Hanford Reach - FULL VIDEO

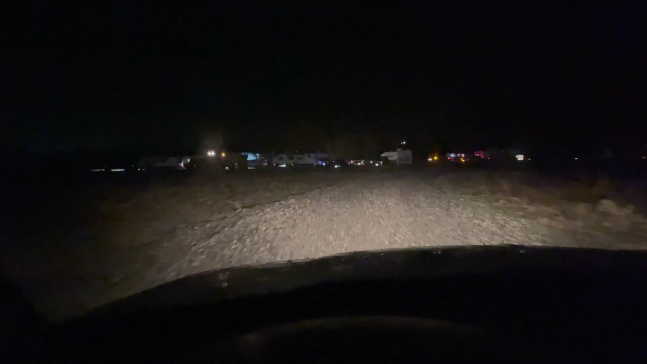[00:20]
said that he had his hazards on, so we're looking for some hazard lights right now. I don't think I see any hazards.